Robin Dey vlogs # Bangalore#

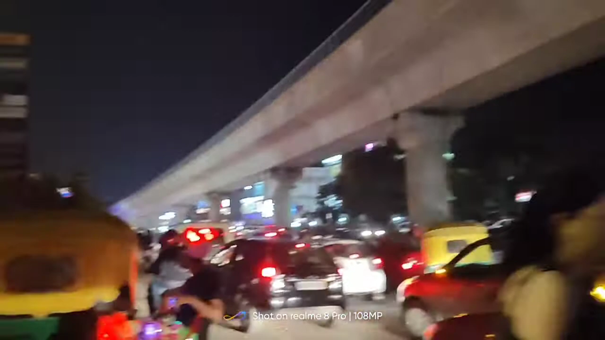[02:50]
पूरा इतना ट्रैफिक हो गया शाम का टाइम में, आज ऐसे संडे है सभी ऑफिस बंद है, उसलिए फुल ट्रैफिक।